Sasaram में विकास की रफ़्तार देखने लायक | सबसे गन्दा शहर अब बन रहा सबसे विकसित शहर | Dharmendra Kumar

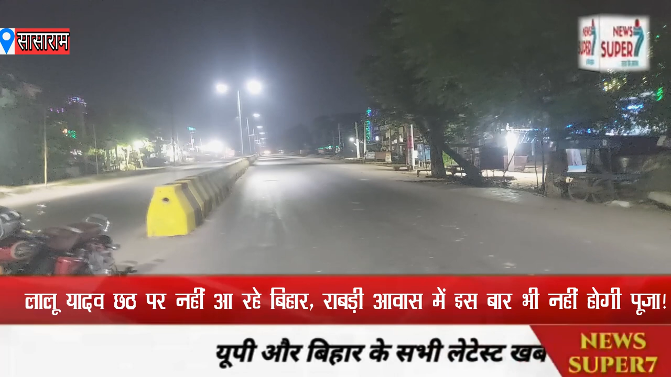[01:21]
और इस सणक के डिवाइडर को भी एक बर दिखाया जाए डिवाइडर का जो कलर है थोड़ा सा उस पे फोकस किया जाए रात में जो भी गारी का लाइट जाएगा साफ साफ